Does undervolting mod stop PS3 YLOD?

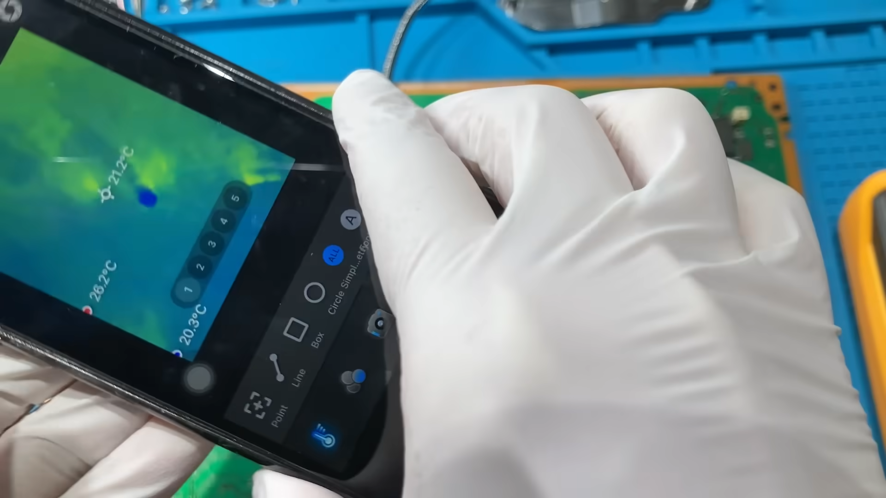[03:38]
Let's see. Where's the RS6? Found it.
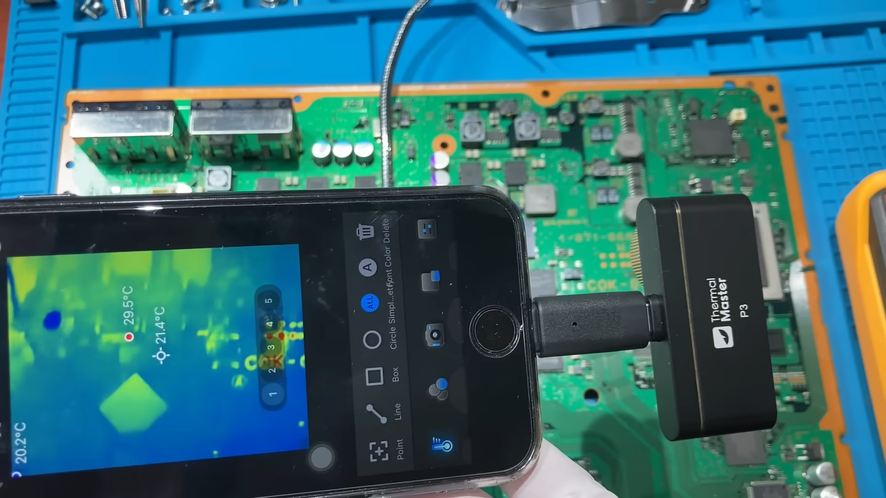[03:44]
On screen: spot 21.4°C, max 29.5°C
It's over here. Look at my finger. It's freezing cold.
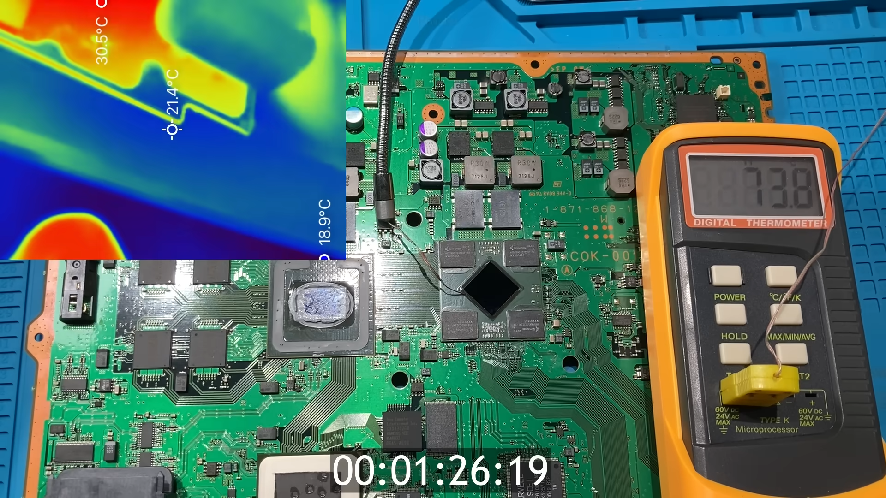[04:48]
On screen: spot 21.4°C
Look at the temperature reading. It drops so fast. And we will wait for it to cool down before we put everything back for testing.